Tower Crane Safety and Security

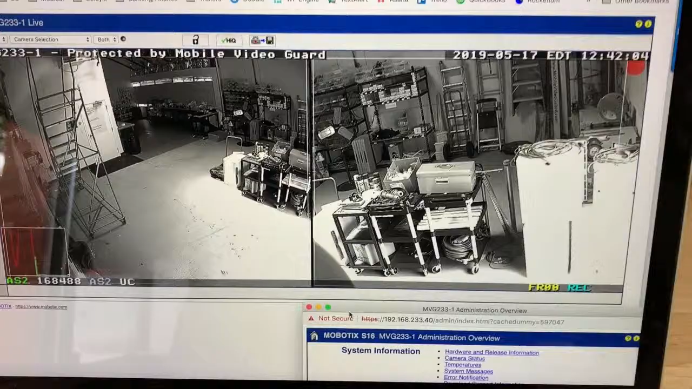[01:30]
So I wanted to show you, I've got that same camera pulled up here live on my computer, right underneath. So as you can see, you can see this whole area here. If we're inside of the base of the tower crane, and we're looking out over that base, we're now seeing if anybody comes in and breaks that perimeter line.
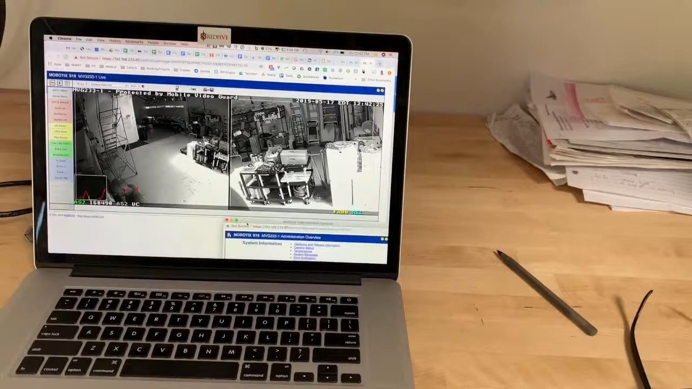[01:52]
I'd probably actually widen that up to a 90. But take a look over here on the bottom left. As you see me move into the view, you'll see the red, trying to stretch out, you'll see the red arrows that highlight, shows that there's movement. That just detected activity. And that triggered an alarm that comes into our surveillance center.